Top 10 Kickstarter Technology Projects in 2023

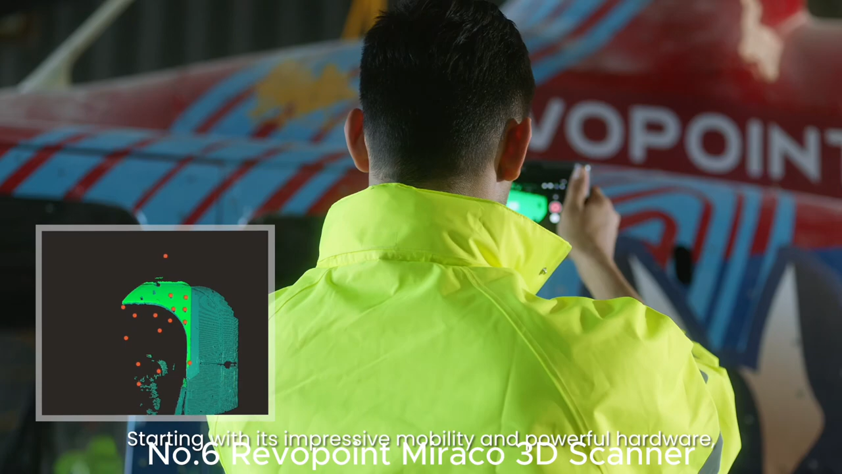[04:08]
an innovative all-in-one 3D scanner, presented through a Kickstarter campaign.
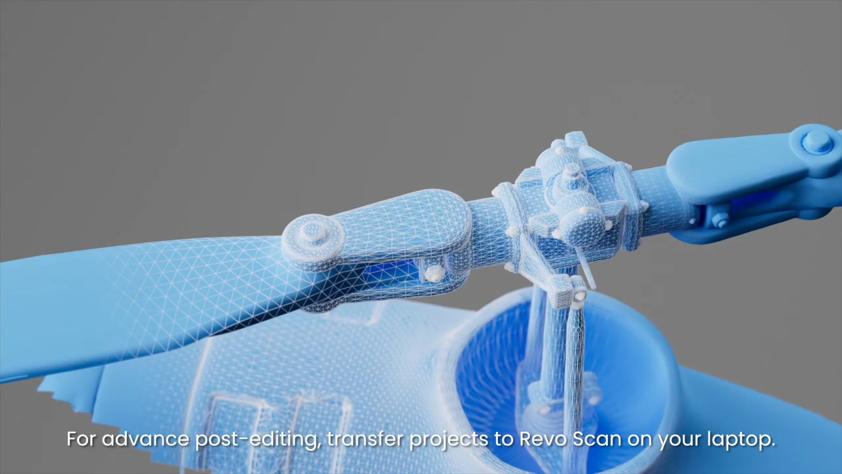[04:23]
It supports up to 0.02 mm or single-frame precision,
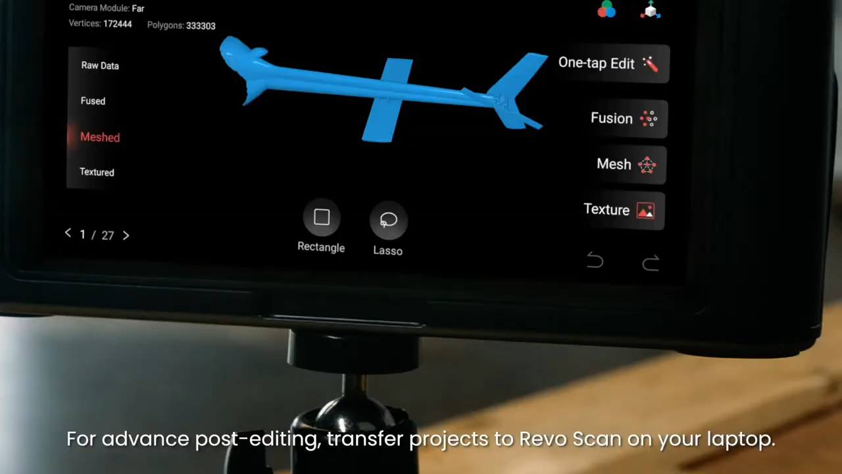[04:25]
8K color capture,
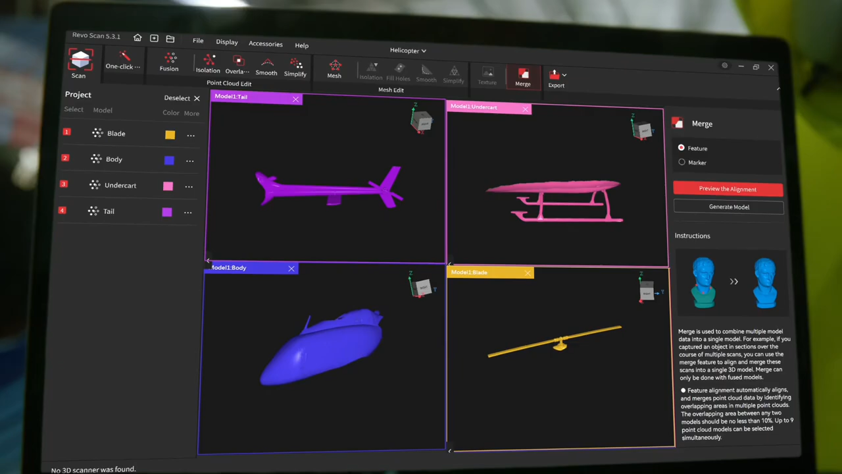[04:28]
up to two hours of scanning, and weights at only 750 grind.